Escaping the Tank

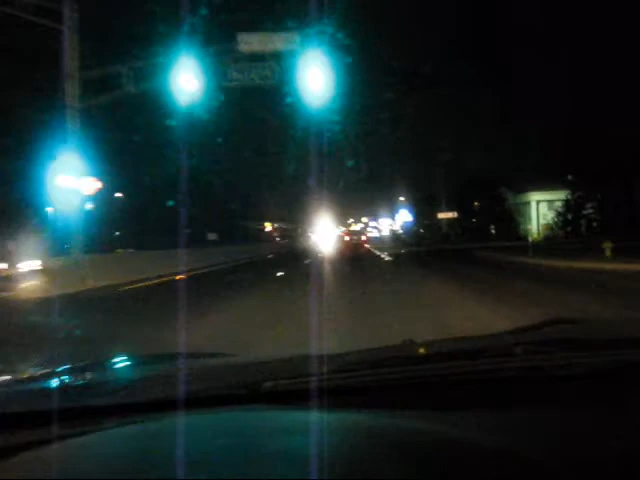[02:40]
it's just typical highway it's two lanes in each direction and it's aligned with different stores and different places to stay because a lot of people don't like staying in the casinos because it's so expensive but you'll see a Denny's right here on the right-hand side you got Denny's Diner typical for New Jersey you can't really see it's my windshield's kind of dirty apologize for that one but yeah this the only the only pain in the ass about this is that there's a lot of traffic lights as you can see I'm coming up to a red light now so
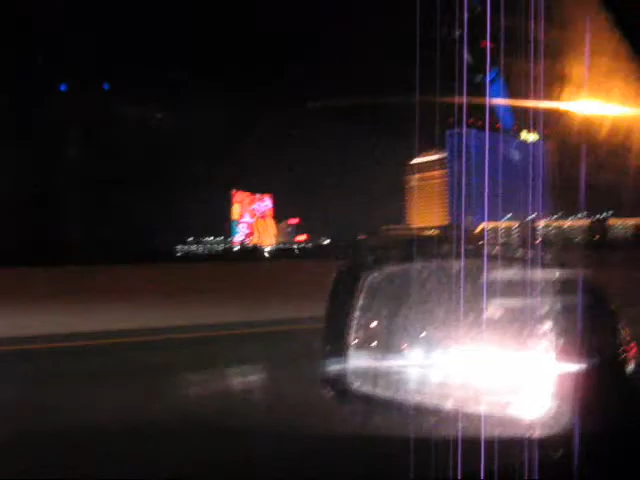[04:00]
I will definitely turn it back on when I get a little bit closer I'll give you a better view here's definitely a better view for you guys Harris and Borgata shooting out the left side of my car so I kind of can't see what you're seeing right now I'm hoping I'm getting it in the frame there but there's a little bit of a closer shot for you all right it's getting a little bit brighter you can actually start seeing some more stuff here I'm just about to curve around into the the north end of the city you're gonna see the showboat the Taj Mahal possibly resorts I'm not gonna be able to get the rest of the city tonight because I'm not really staying for too long but maybe on
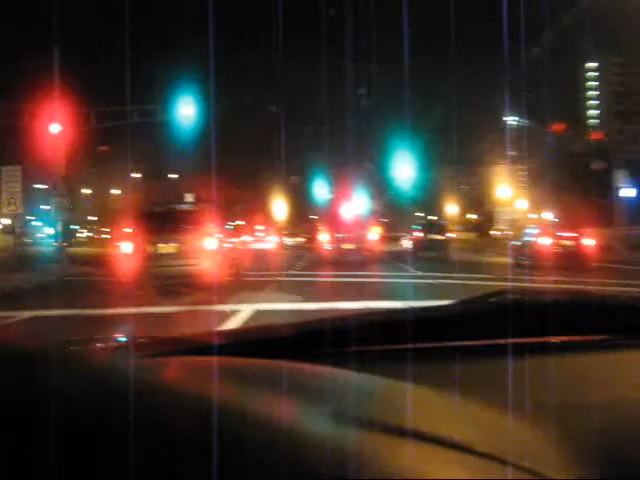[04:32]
another trip down I can definitely get maybe Caesars and Bally's and Tropicana and all those good places there but coming up on another red light surprise surprise it's like the city of red lights down here there's so many different blocks and so many different places to go and just so many different stops stops and goes if I see
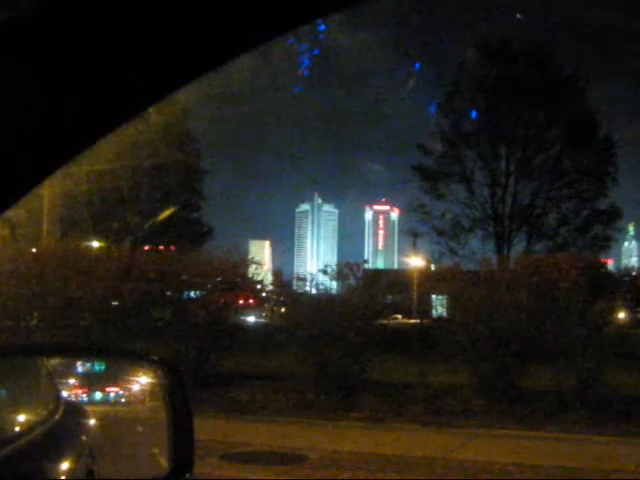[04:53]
if I can zoom in here you can sort of see on the horizon there you got the
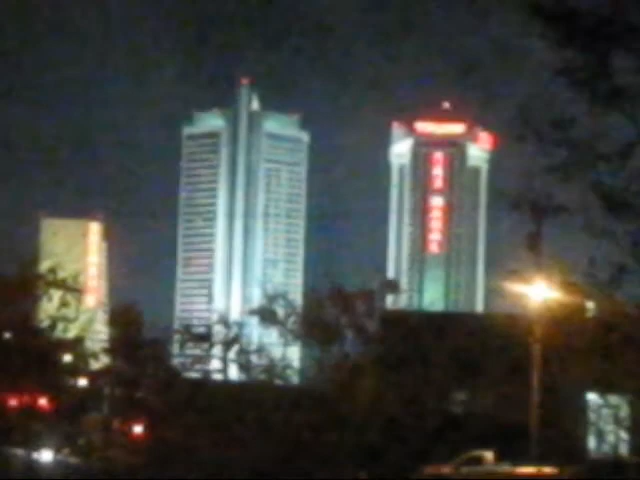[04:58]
Taj Mahal right there well let's see what I can do here see if I can get a red light sorry if it's a little bit shaky I'm not holding in my hand because it kept falling off my dashboard so I'm trying to do the best I can here
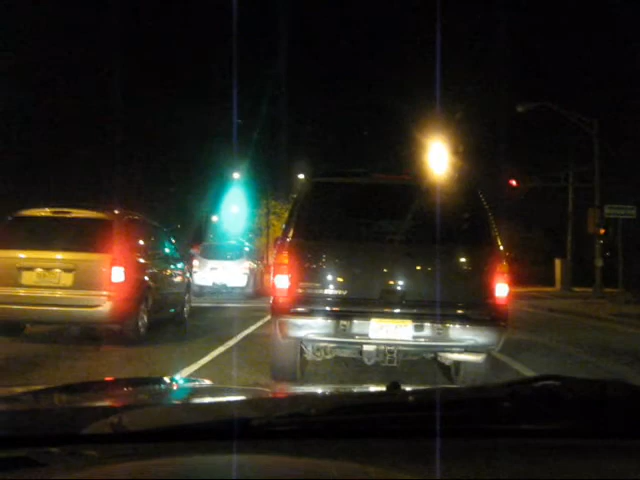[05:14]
all right green light we're good we're heading around now now this is actually route 30 becomes Delaware Avenue in Atlantic City it just it's the same road just becomes a different name as you curve around right actually right here now we're on
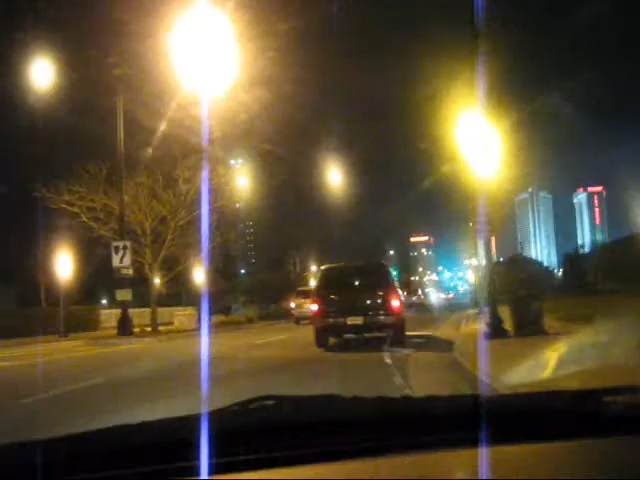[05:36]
Delaware Avenue and actually we have a pretty good shot of casinos on the horizon
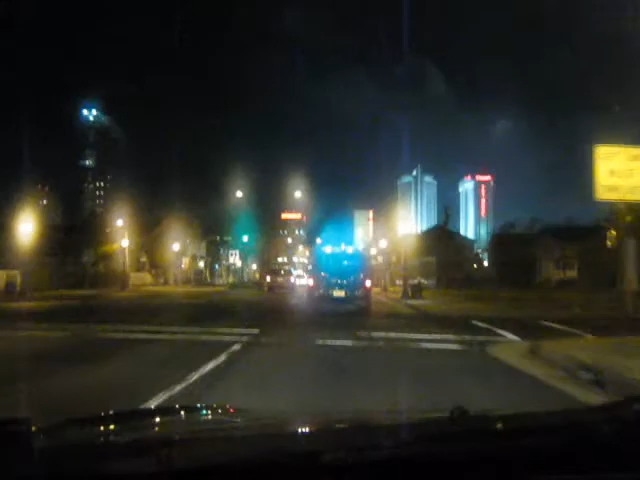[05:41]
you got showboat directly ahead of you and it's kind of hard to see the street lights and everything else are kind of hard to hard to tell but you can you can sort of see it showboat in the Taj Mahal coming up and I'm actually going to be pulling into a parking garage in a second actually I'll be following this guy apparently he's going into and apparently there is a traffic back up at the entrance of this place
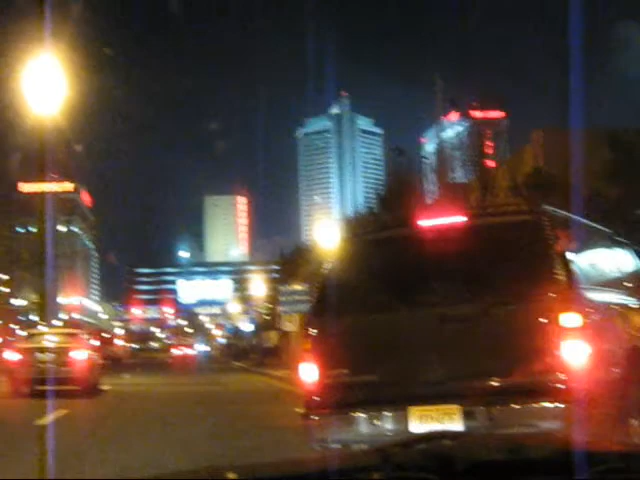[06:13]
of course there is why can't I just get one one place where I'm not sitting behind somebody come on here hurry up and get back in your car hurry up Jesus